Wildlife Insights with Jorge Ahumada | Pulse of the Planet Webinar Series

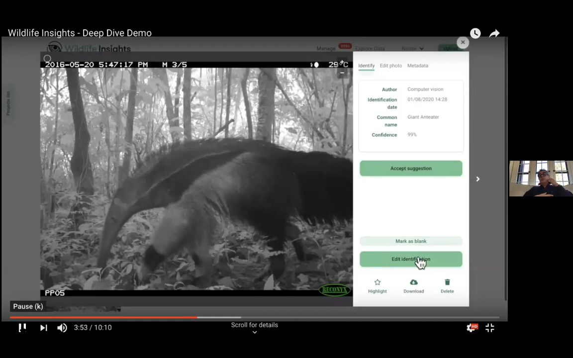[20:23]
And you can also use multiple languages. We have Spanish, English, and Portuguese for now. And you can accept this. This is correct. Uh, here's a jaguar, like one of the focal species.
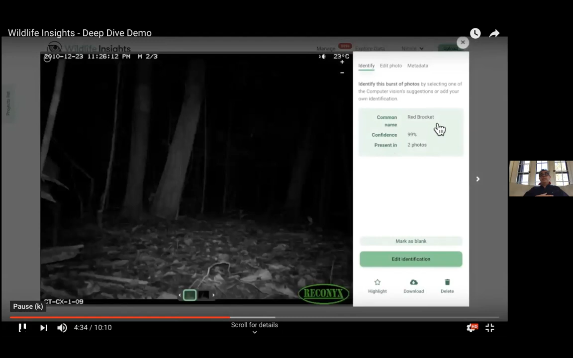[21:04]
Here's, here's an interesting one where the model is saying there's a red brocket in here. And the image is kind of dark, but then we have these tools that you can improve the brightness and the contrast of the image.
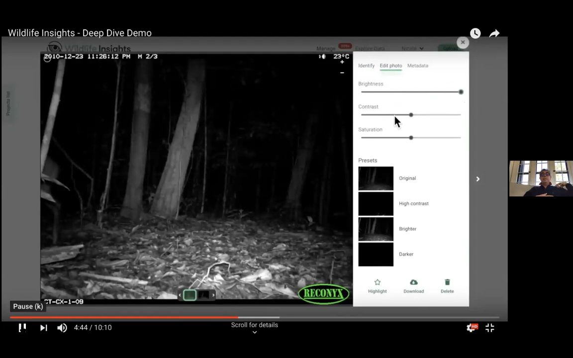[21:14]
You can see on the left side there, there's a brocket or the, or something that looks like, yeah, right. You can see it better now.
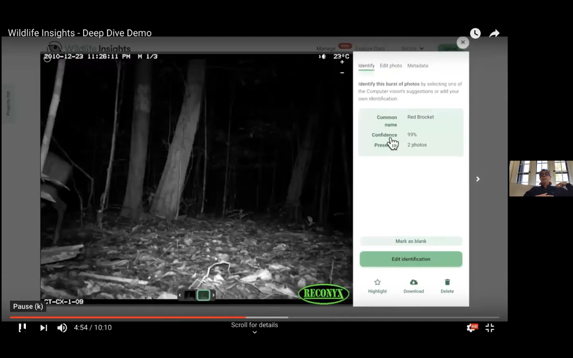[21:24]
Um, so the model like helps you really, um, many times in, in, in processing these.